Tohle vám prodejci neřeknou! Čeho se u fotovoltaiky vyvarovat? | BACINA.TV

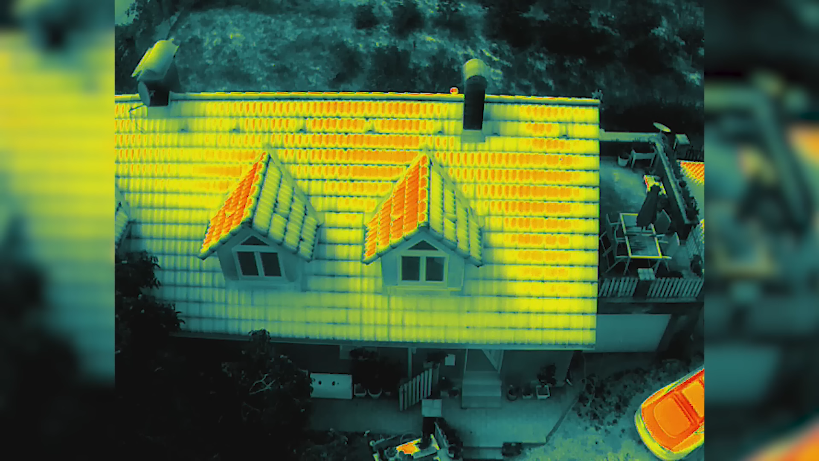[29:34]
Takže vlastně ty, když by si ty vytíře jako sjednotil, tak vlastně ti zmizí ty plochy, kde ti uniká teďkon z to teplo. Což při tom zateplení má smysl zaměřit se na všechny detaily, kde uniká to teplo.
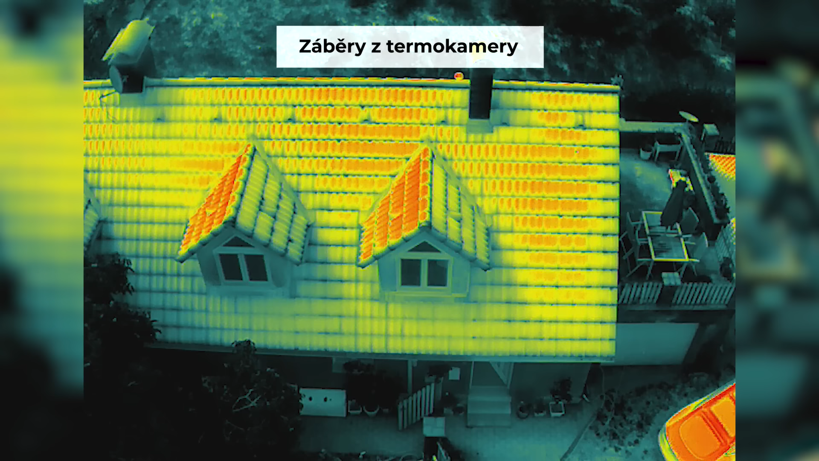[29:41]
Ne na tu největší, nejplošší zeď a tam jako plácnout dva bloky polystyrenu. Ale právě na ty teplení mosty a na ty plochy, které jsou vlastně zbytečné.